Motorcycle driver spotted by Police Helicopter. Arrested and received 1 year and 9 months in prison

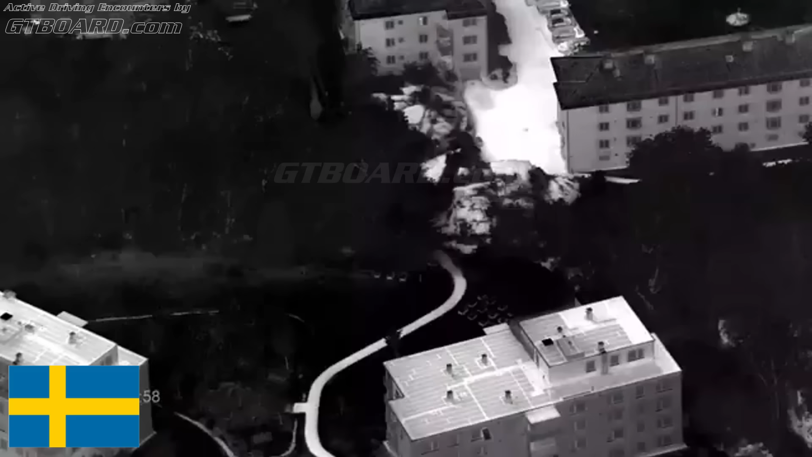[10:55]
Vänta, han kommer bort mot Teckens fotbollsplanen här snart.
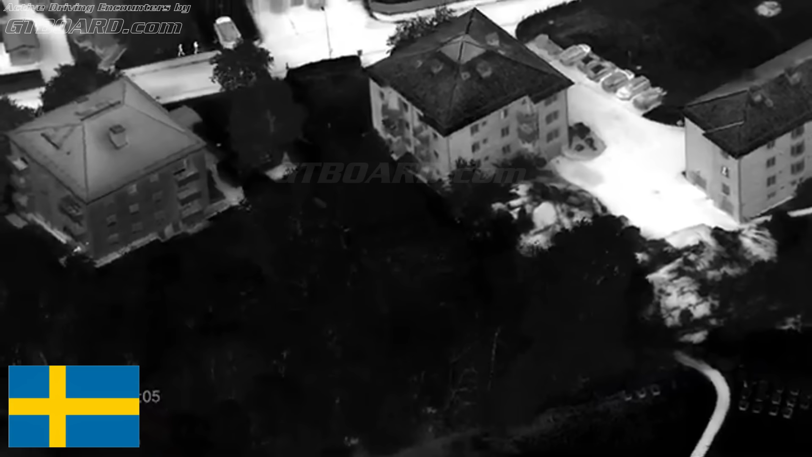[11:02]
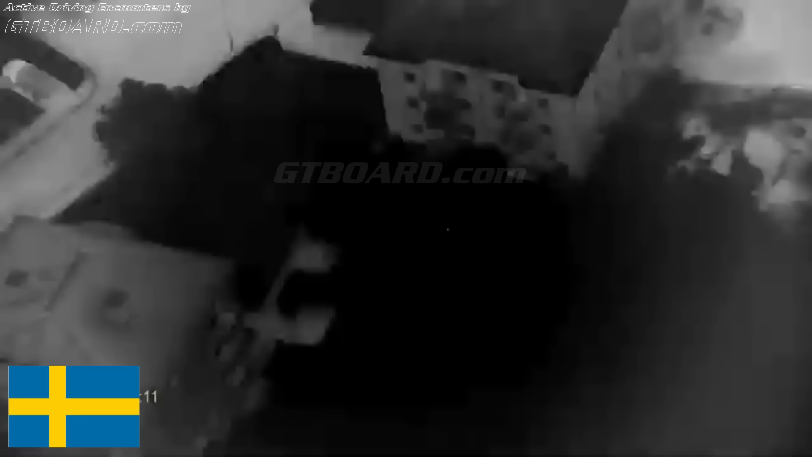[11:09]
Någon buss in där fram till Hälskriftsgatan 11.
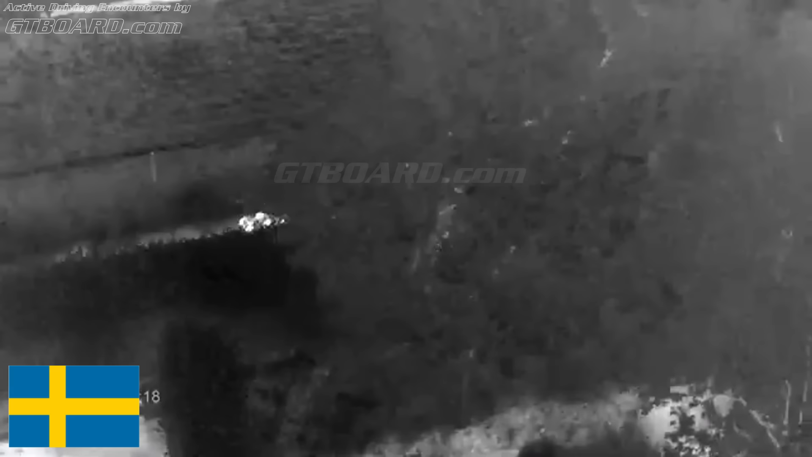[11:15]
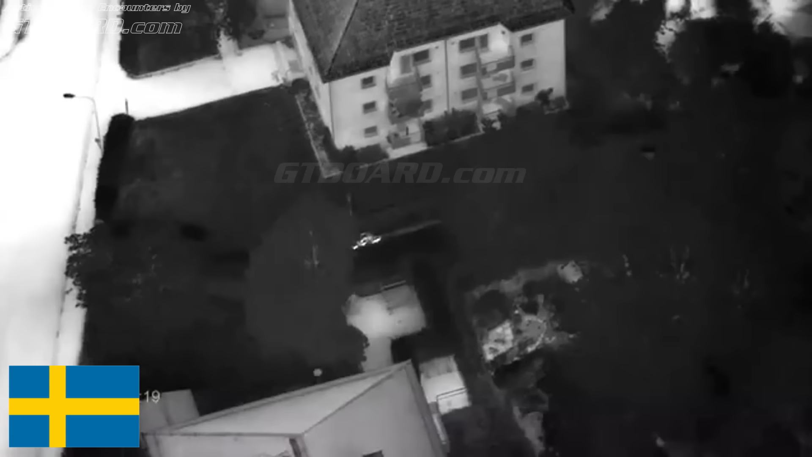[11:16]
Han står under trädena, nu kör han vidare igen. Jag såg han i värmekameran här.
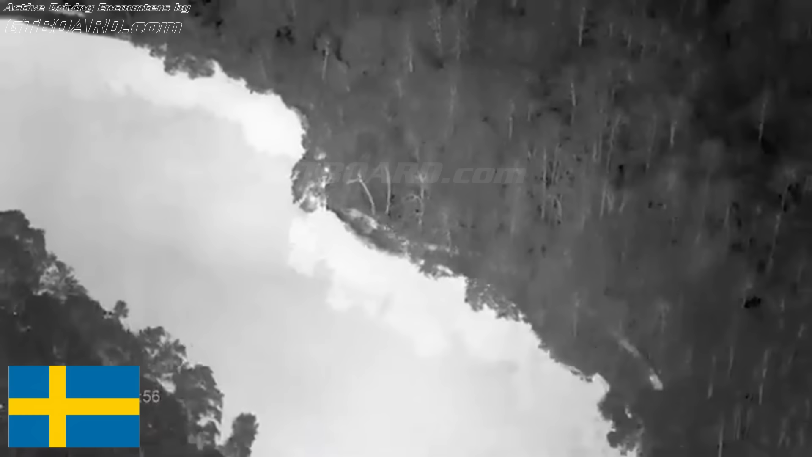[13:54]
51 29 20 Ta till vänster så går han mot Vittholms Till vänster 51 29 20
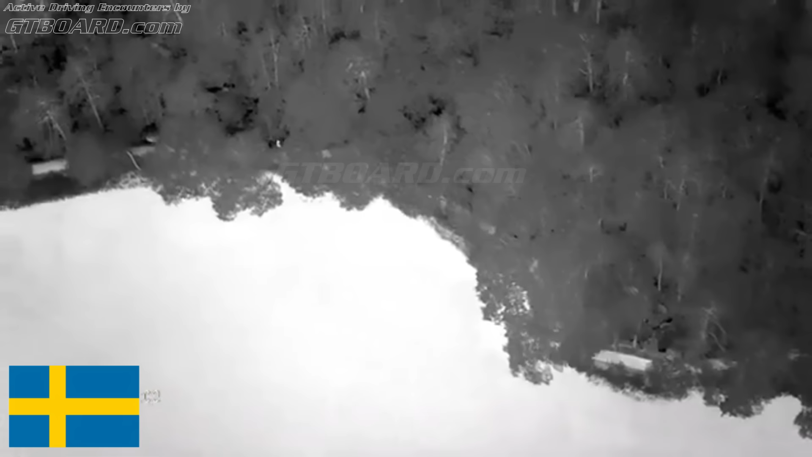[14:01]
Så han har snart kört runt hela sjön Men det tar han höger
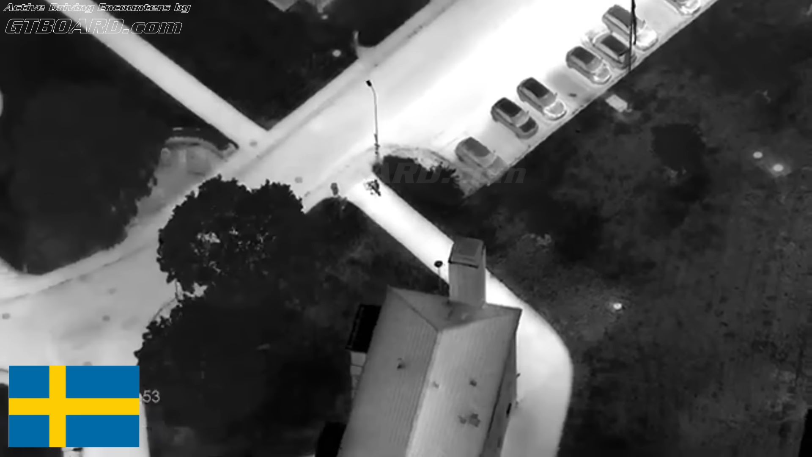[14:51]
19, glas upp för gott. Toleretsvägen, han är ute på Toleretsvägen.